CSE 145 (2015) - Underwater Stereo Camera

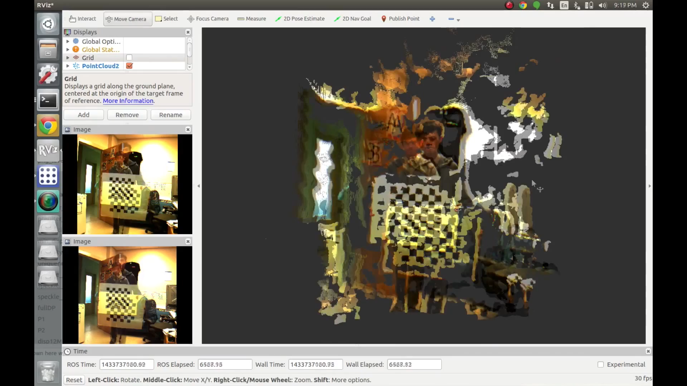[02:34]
If we take a closer look at the point curve, we could say it's relatively dense and accurate.
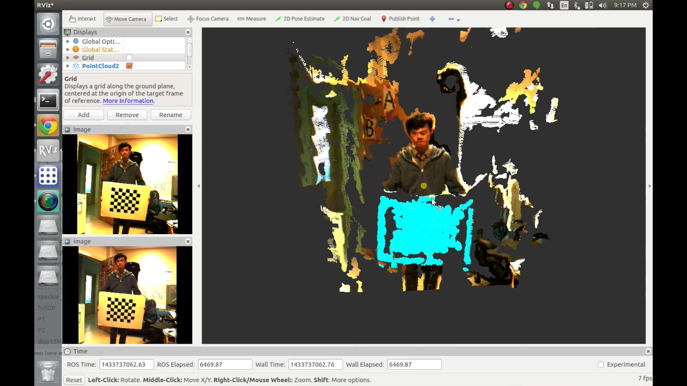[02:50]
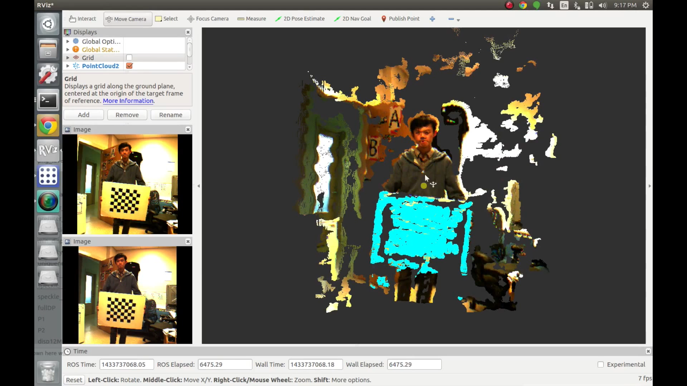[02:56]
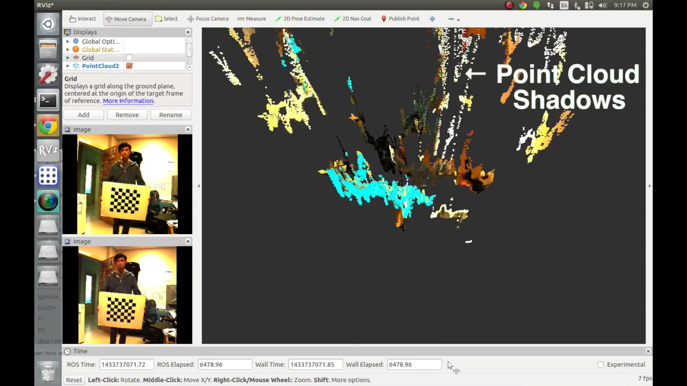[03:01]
However, it still suffers from the point curve shadow and some random noises. In the future, we could implement a hardware-accelerated filter to remove them.